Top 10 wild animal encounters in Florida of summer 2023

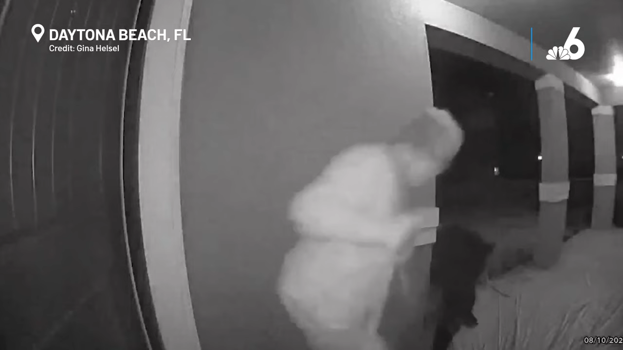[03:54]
The two appeared to scare each other as the woman let out a scream loud enough to send the bear running away.